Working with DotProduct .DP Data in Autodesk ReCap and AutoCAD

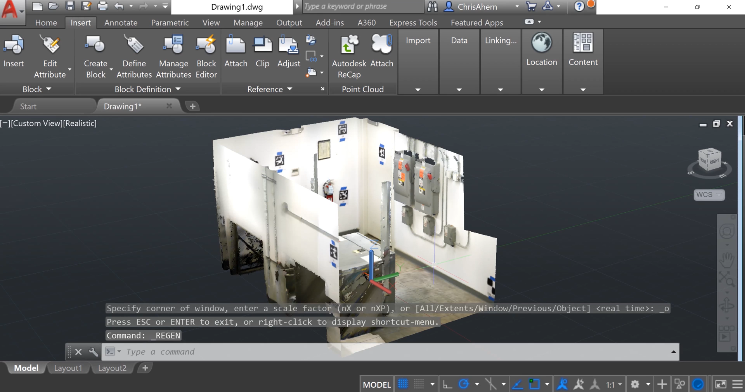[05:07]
same cropped file from Autodesk Recap has come directly into AutoCAD within here
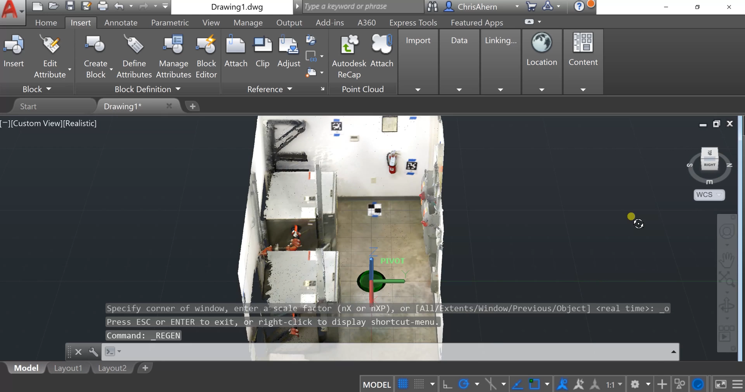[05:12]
you can also measure from the data and now utilize it as a reference as you design a new
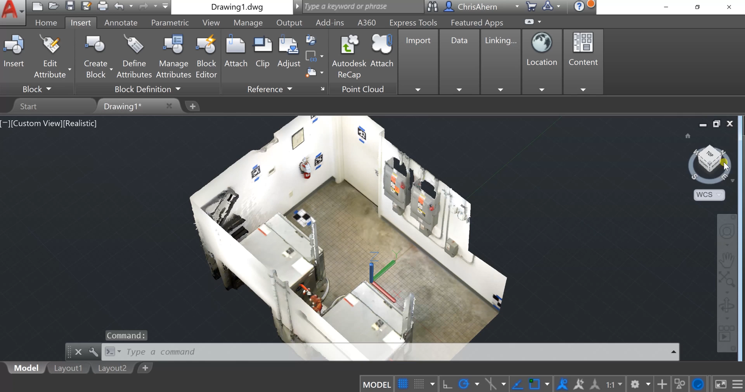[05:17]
AutoCAD design file around the existing conditions as shown in your dot product scan data